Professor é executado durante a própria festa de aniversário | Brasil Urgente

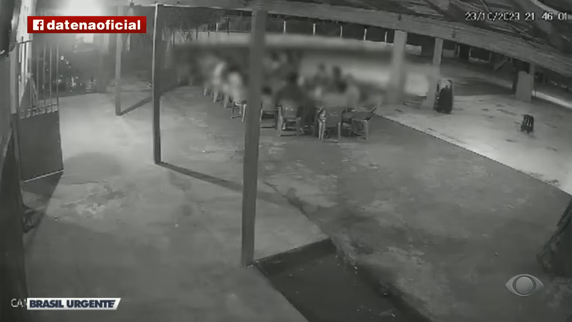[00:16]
comemorava o próprio aniversário em um clube da cidade, quando foi morto a tiros.
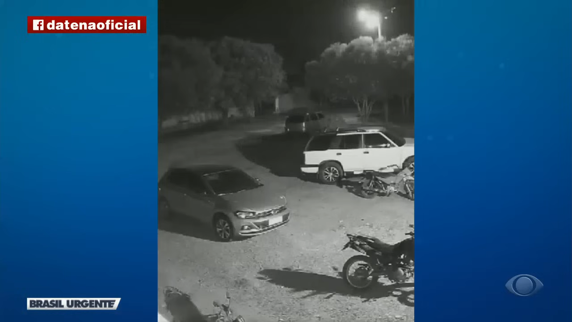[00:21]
Imagens de câmera de segurança flagraram a chegada de dois suspeitos. Já do lado de dentro, pessoas se reuniam em uma mesa. O professor, conhecido como Pedrinho, estava comemorando os 37 anos de vida.
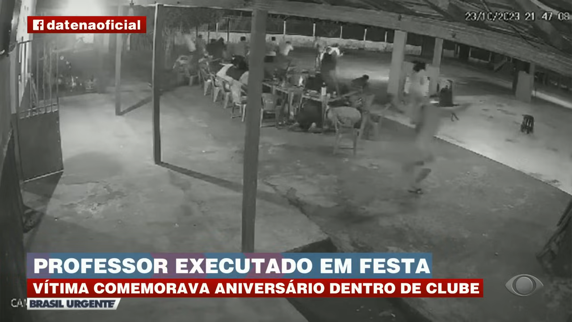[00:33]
E, segundo testemunhas, os assassinos teriam chegado no momento em que um dos amigos pediu para que ele cantasse os parabéns. No instante em que se levantou, foi alvejado. A vítima ainda tenta fugir, mas não consegue e morre no local.
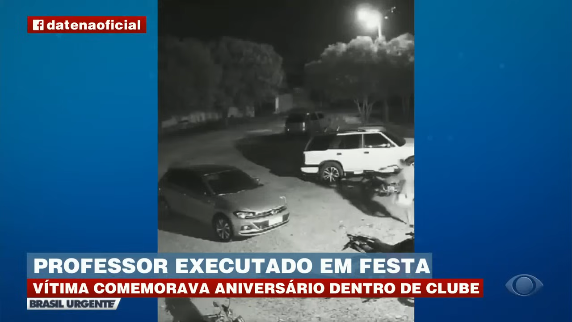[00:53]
As pessoas que estavam na comemoração correram assim que ouviram os tiros.